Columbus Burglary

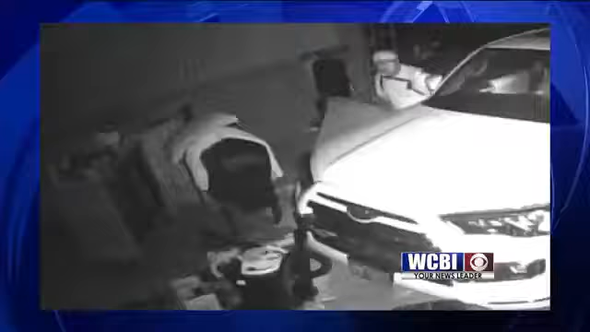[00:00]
Meanwhile, Columbus Police releasing surveillance video in hopes of driving out a suspected car burglar. The burglary happened in the early morning hours of September 15th near Baptist Hospital in Columbus. If you know the identity of this man, if you have any information about the crime, please call Columbus Police again or Golden Triangle Crime Stoppers.